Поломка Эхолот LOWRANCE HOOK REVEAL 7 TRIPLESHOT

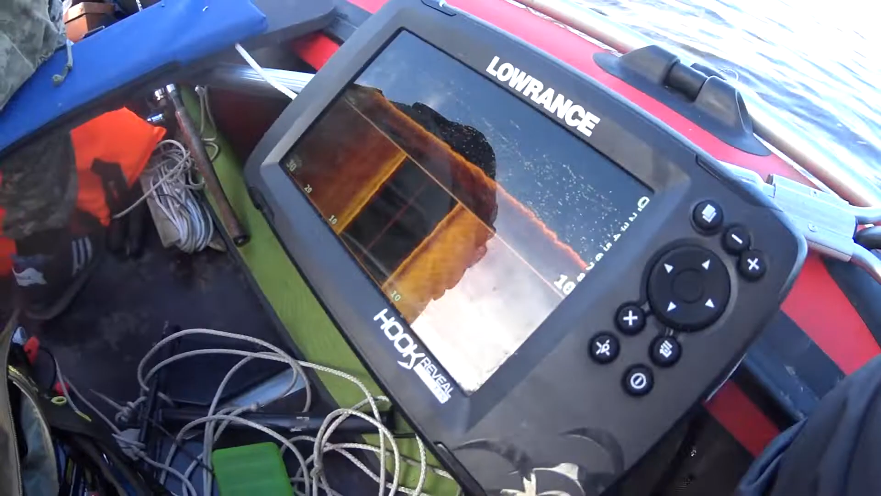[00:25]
и холод рыбу не показывает показывает просто точки
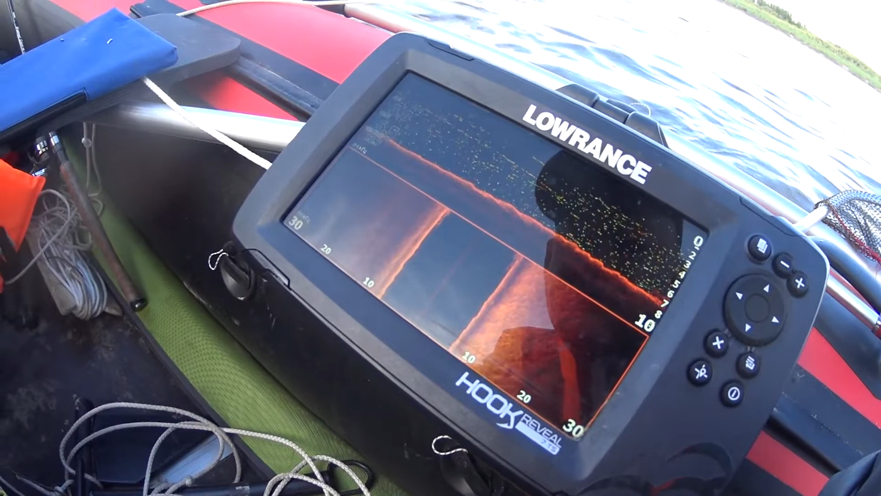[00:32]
непонятные то есть нижнем боковом сканирование вообще ничего не показывал
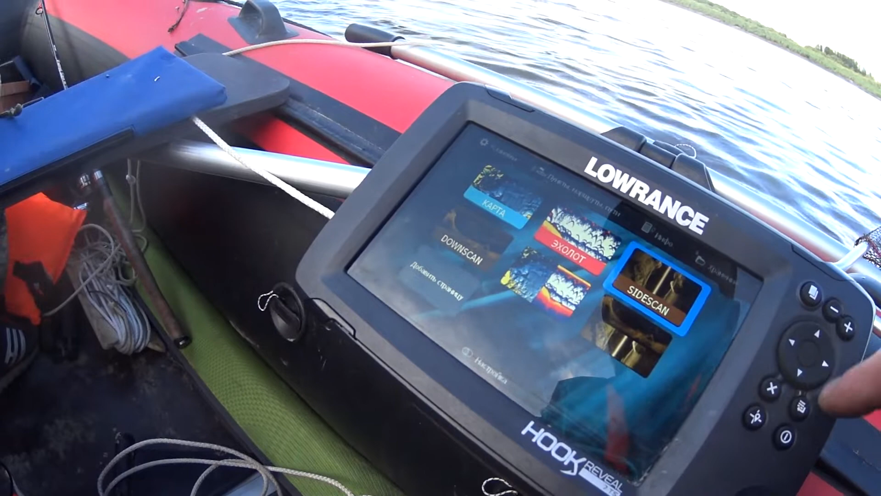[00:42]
боковое сканирование переключусь на обычный эхолот здесь у
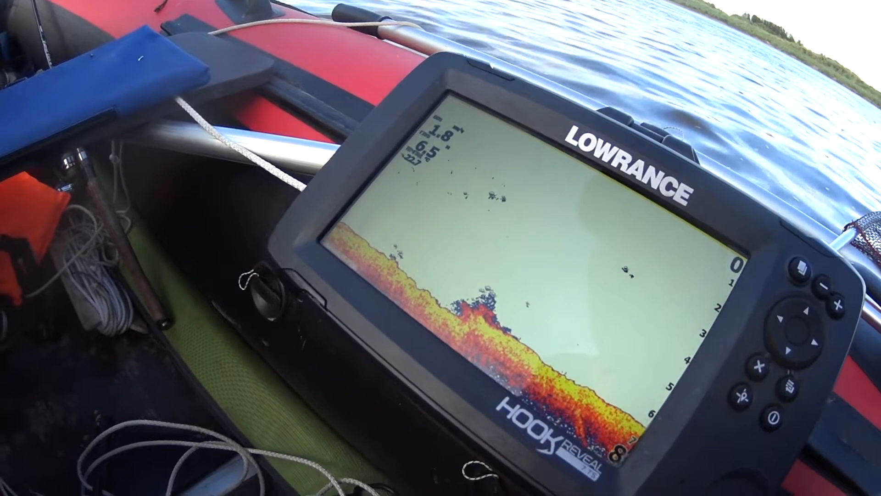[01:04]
нас тоже дуг никаких нету просто точки клякса погуглив интернет народ сталкивался такой проблемой коммуникатор походу сгорел